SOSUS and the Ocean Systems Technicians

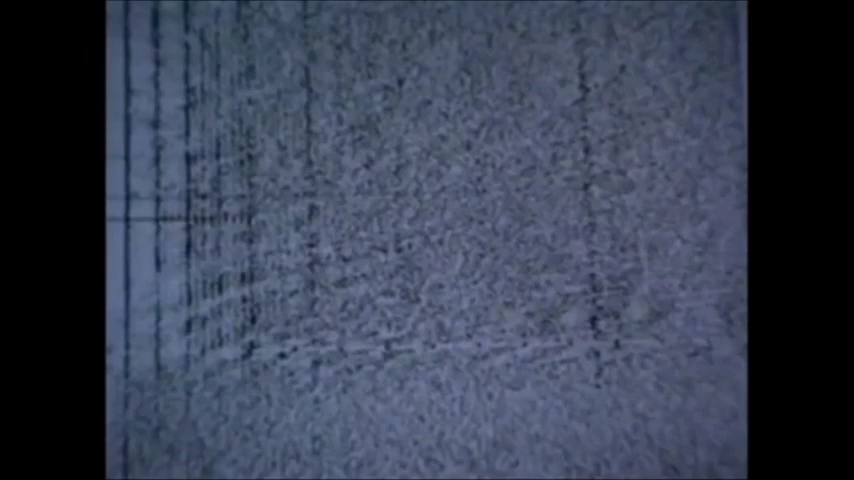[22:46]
it is possible to determine the type of target generating these frequencies.